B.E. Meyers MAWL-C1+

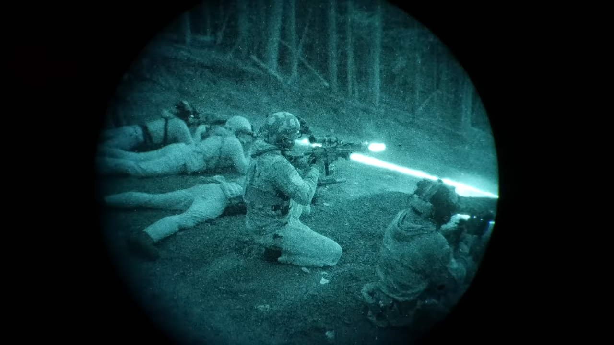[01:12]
that diffused infrared laser illuminator. What does that mean? So when you have infrared illuminators typically they're either going to be a diffused laser or they're going to be a LED
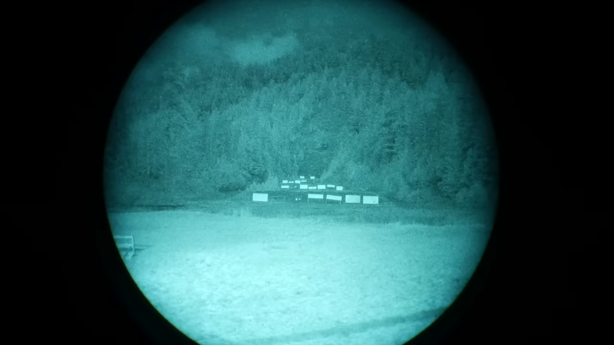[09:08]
Right here at 100 yards, there's a 12 inch gong and a 6 inch gong. That's on low, moving up to mid power and then finally up to full power.
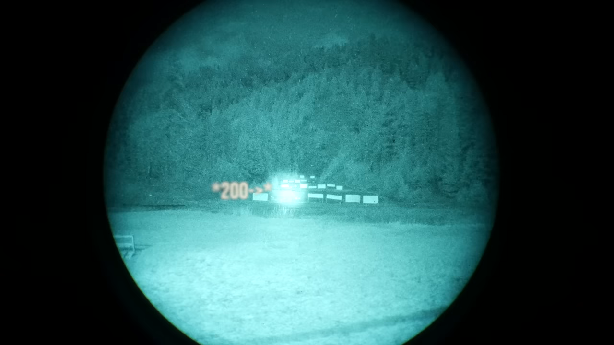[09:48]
And back into the power. And right there, 300 yards.
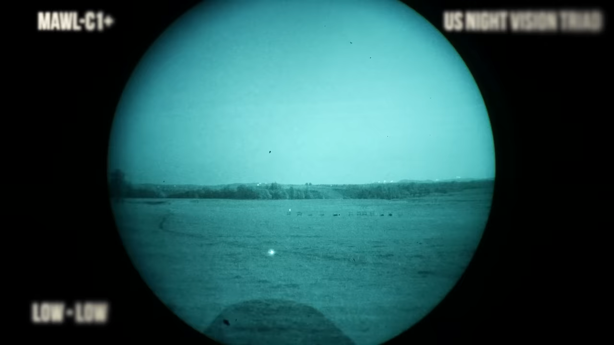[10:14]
So low, low. This one has like a low flood for north and then medium flood only.
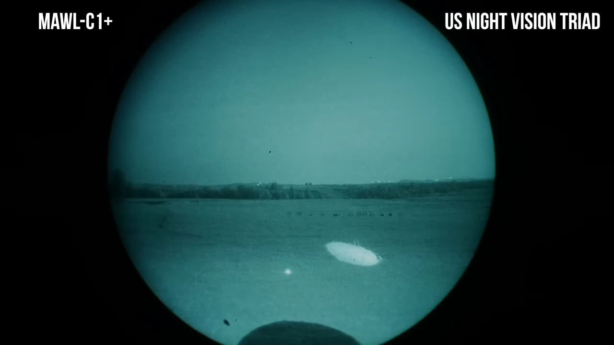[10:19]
This definitely has that same near brightness that the Surefire does. It's really nice. So this is dual low for me. I don't have a medium. Okay. And then this is, I guess, high, medium for me. This would be just laser high. Dual high. I don't know. It's just... It's just...
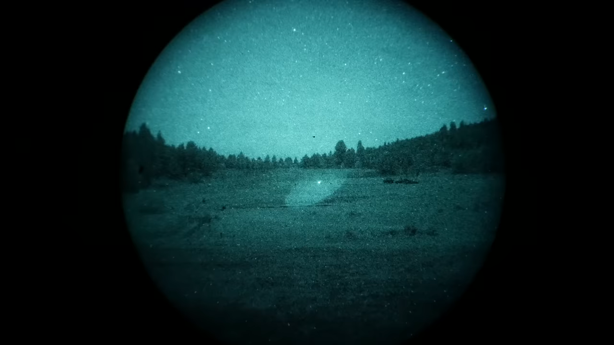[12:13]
basically illuminating people's targets for them because whatever they happened to have brought just was not doing it. Wasn't cutting it as far as illuminating the targets so they could make their shots.
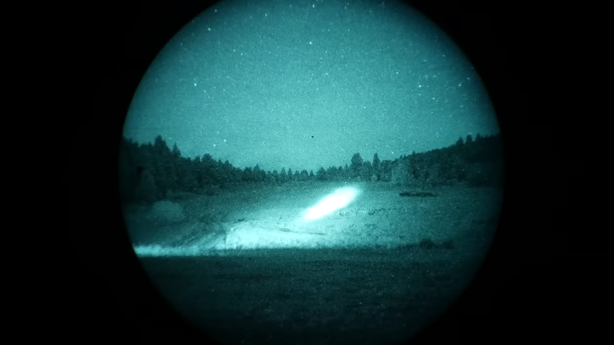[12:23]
I've used a number of different lasers and illuminators.